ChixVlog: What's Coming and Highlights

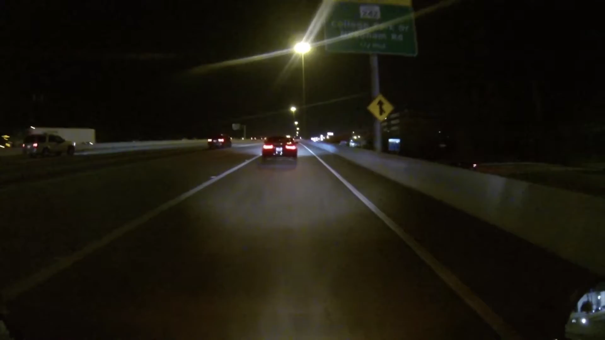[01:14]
I actually have to get on the highway. This guy's going slow enough that I guess it really doesn't matter. And now we're slowing down. We're on the highway again. We're on the highway again.